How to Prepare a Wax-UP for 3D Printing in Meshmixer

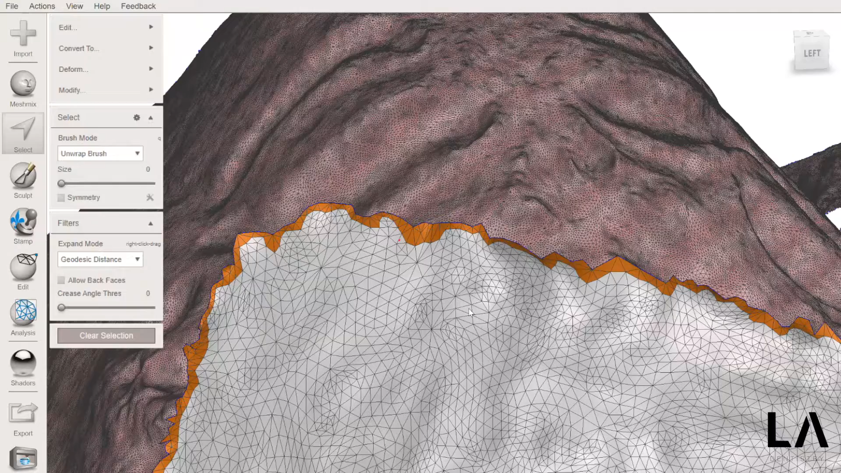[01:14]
Okay, now every triangle in the border is selected and I'm going to do a shortcut which is press the letters O, B, A. Okay, and unfortunately there is something that is going on in the mesh that does not allow me
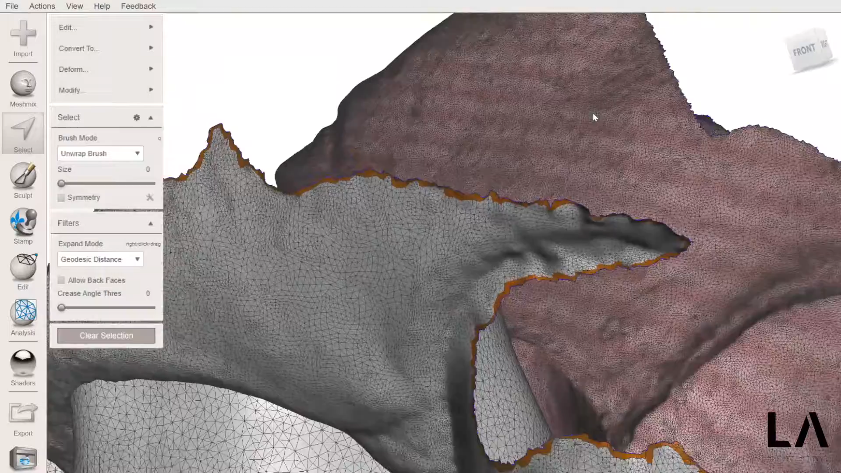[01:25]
to properly see and smooth the boundaries.
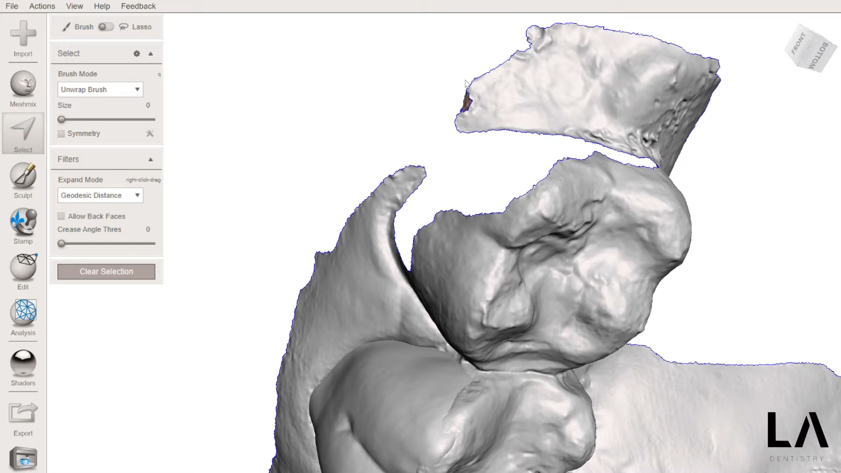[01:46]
Okay, I don't like the mesh here.
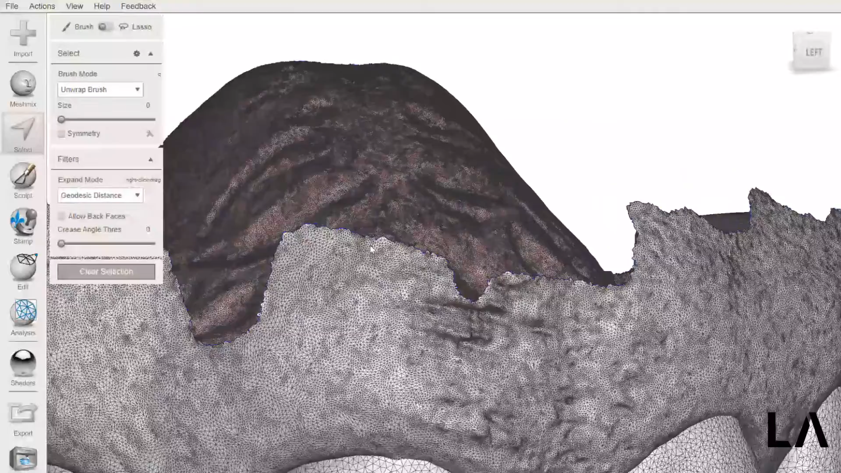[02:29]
So, press the letter W and go into the border to see the last triangle and then press the letters O,
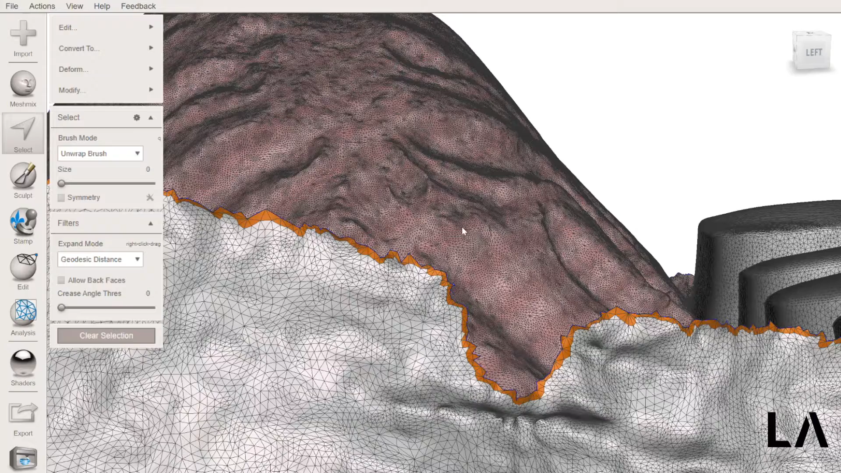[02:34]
B, A just to check if everything goes just fine.
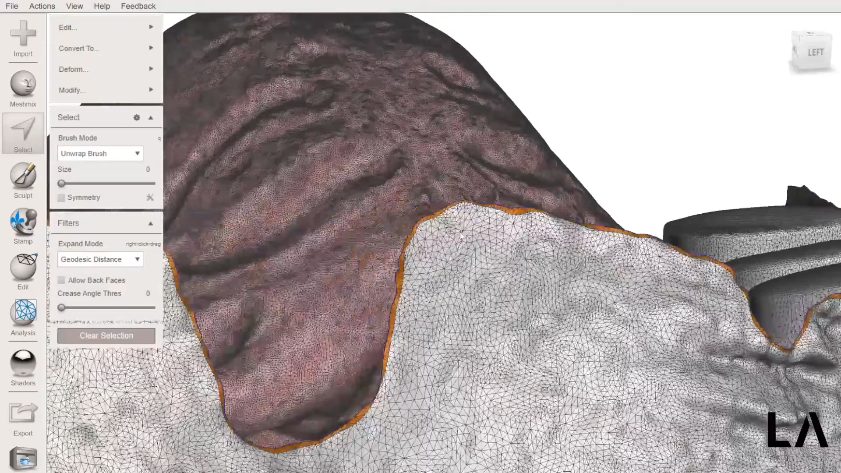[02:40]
Yes, as you can see the border is now smoother. Okay, and then I can press the letter T which